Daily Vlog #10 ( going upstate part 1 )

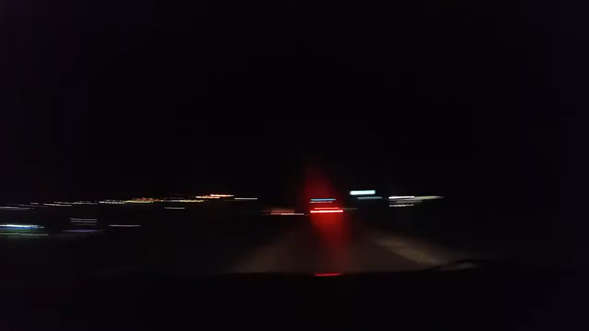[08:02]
yeah we have made it to OCC it's right there about to make this turn damn light oh they forgot christmas is over oh valentine's day red and white ah true true oh we are here at OCC this place is packed yes it is are they having a band tonight i have no clue wow